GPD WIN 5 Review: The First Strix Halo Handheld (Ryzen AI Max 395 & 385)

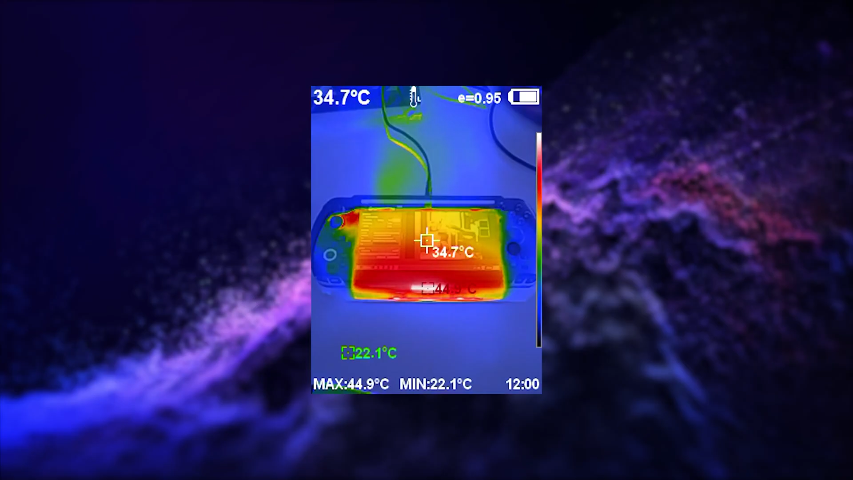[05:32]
On screen: spot 34.7°C, max 44.9°C, min 22.1°C
fan noise and temperature tests while running the battery life test we got a highest fan noise of 67
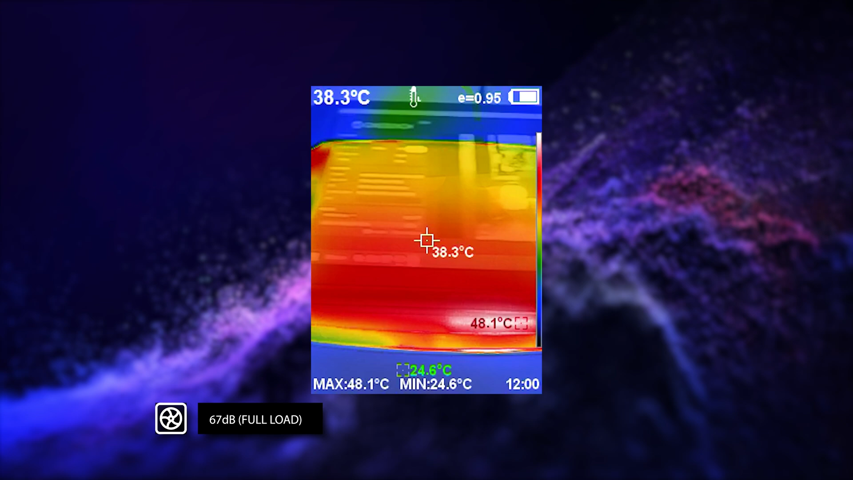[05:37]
On screen: spot 38.3°C, max 48.1°C, min 24.6°C
decibels and highest temperature of 48 degrees c without the battery there wasn't much difference
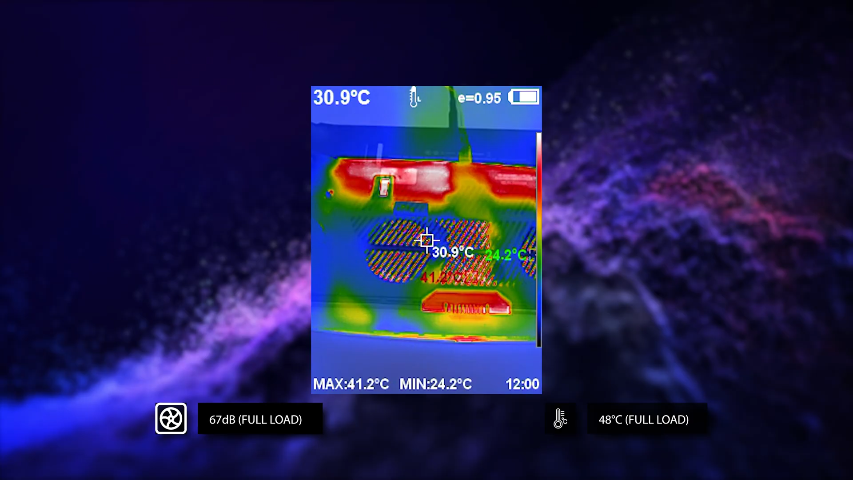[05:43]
On screen: spot 30.9°C, max 41.2°C, min 24.2°C
with the battery attached which was good to see the gpd win 5 is the first device to feature the